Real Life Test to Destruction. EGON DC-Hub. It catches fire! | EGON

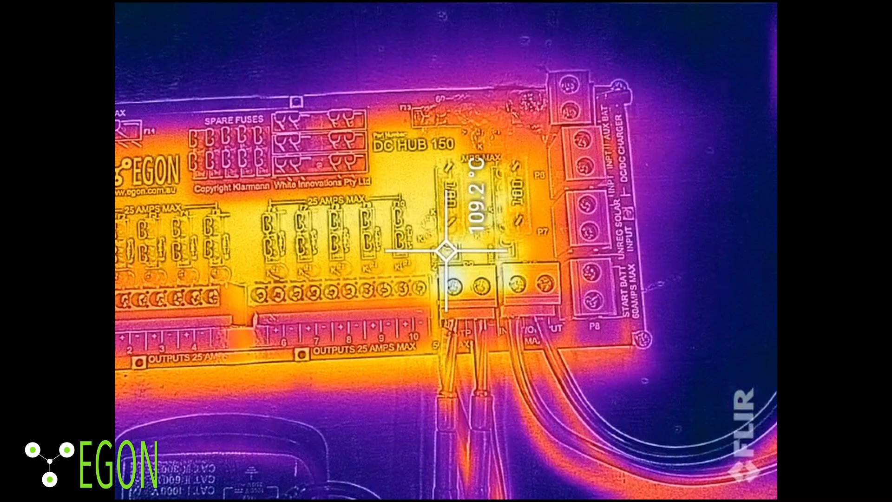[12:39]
On screen: spot 109.2°C
There is heat on these cables, but it's not hard.